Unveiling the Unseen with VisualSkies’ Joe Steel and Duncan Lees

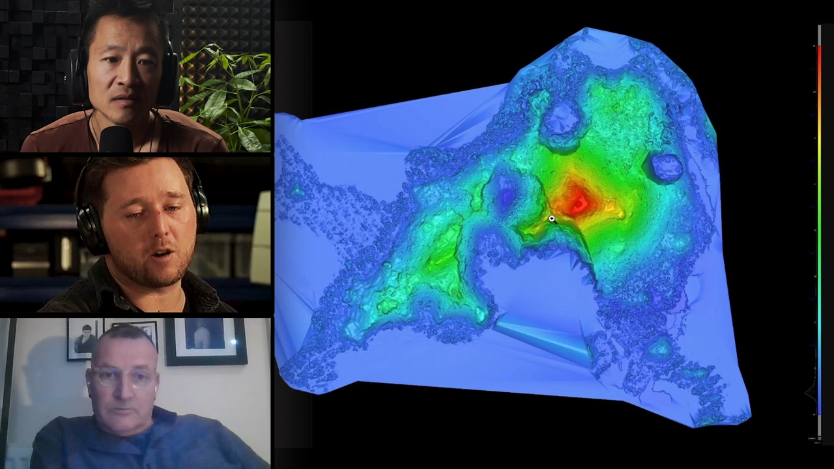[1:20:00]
if you go perfectly left from the red center, just keep going left. I don't know whether it's crops, but on the left-hand side here, you can see a triangular structure, which to us looks like a pyramid.